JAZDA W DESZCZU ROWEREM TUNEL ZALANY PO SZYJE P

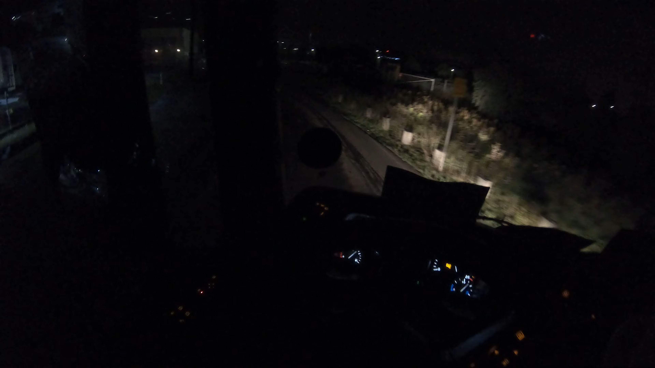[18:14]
Ja nie wiem co oni tu robią z tą drogą. Ale ta droga już od x lat jest zalana. I ta woda w ogóle stąd nie schodzi. Przyjeżdżają strażacy wyciągają tą wodę co chwilę. No nie padało kupę godzin. Tu jakieś części zderzaka ludzie pogubili. No kilka godzin nie padało już. A nadal woda stoi. Tak jest od kilku lat już. Ja nie wiem nie mogę zrobić jakiegoś odpływu cokolwiek. Bo dobrze o tym wiedzą. I co deszcz przyjeżdża straż. I po prostu tą wodę wyciąga. Nie wiem czy strażacy nie mają co innego do roboty.